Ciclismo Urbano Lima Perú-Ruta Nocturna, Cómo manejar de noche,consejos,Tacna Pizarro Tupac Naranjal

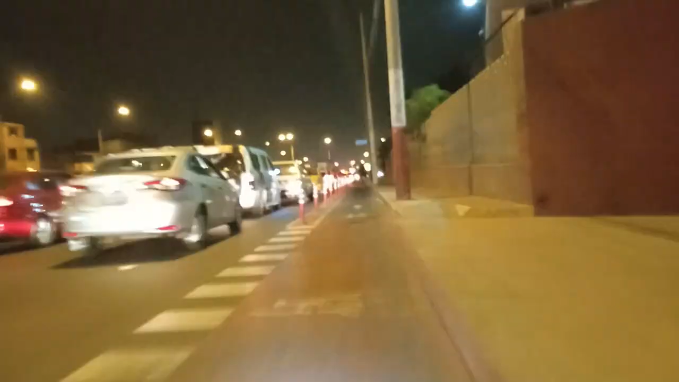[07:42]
¿Qué tal el obstáculo en la ciclovía? Como ven, siempre lleven luces porque toda esta parte estuvo oscura, apagones y más. Sigamos, ya estamos acabando la Universidad Nacional de Ingeniería. Vamos hasta los límites de la ciclovía. ¿Qué está haciendo ese joven?
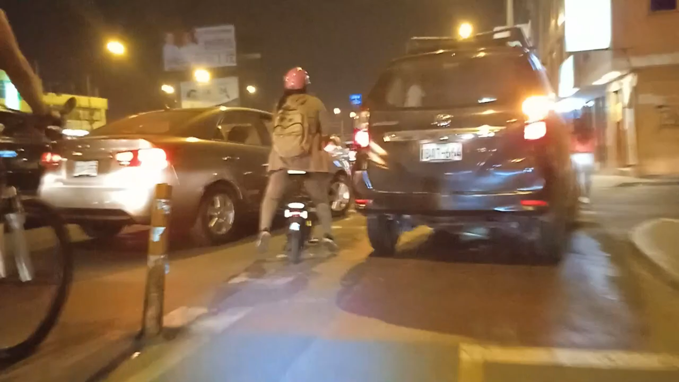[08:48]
Y llegamos al final de la ciclovía Tupac Amaru. Esta acaba en Tomás Valle.
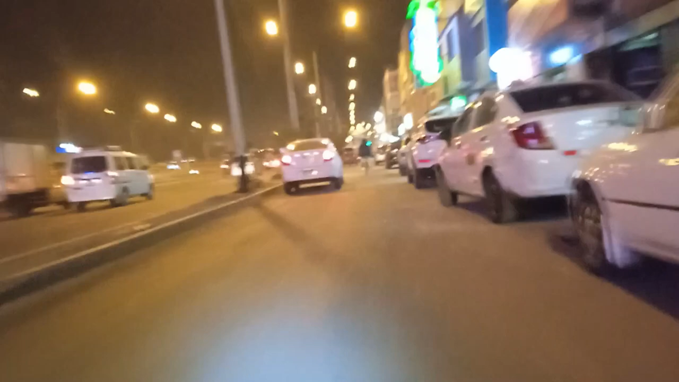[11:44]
Es la que acabamos de pasar. De aquí para acá no es tan peligroso, pero tampoco se complica. No es que sea bonito tampoco.
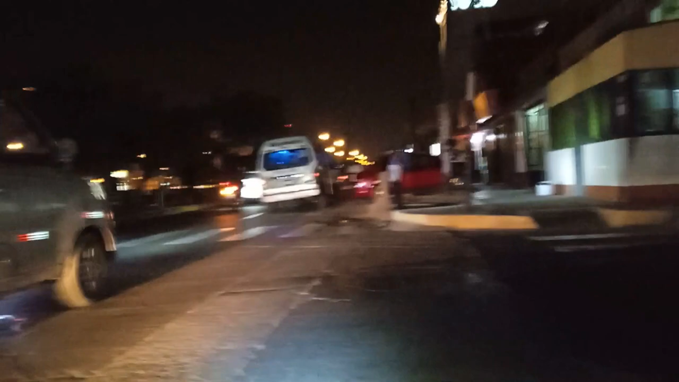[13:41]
Siempre lleven luces, la van a necesitar, como en este caso.